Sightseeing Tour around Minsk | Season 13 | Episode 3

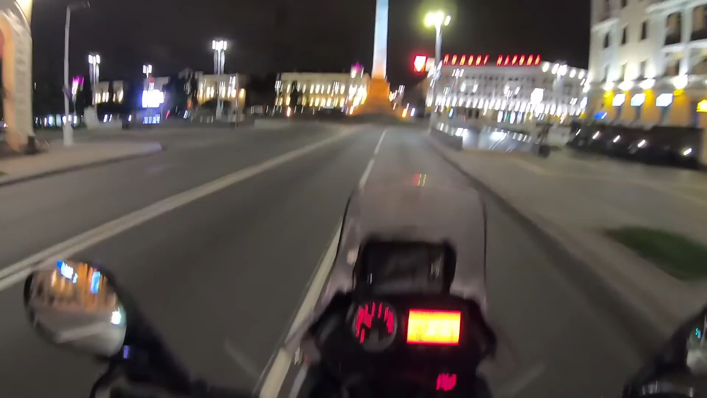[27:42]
I thought to myself, no more videos for today, but it is so well illuminated that I cannot resist. Beautiful town, really beautiful town.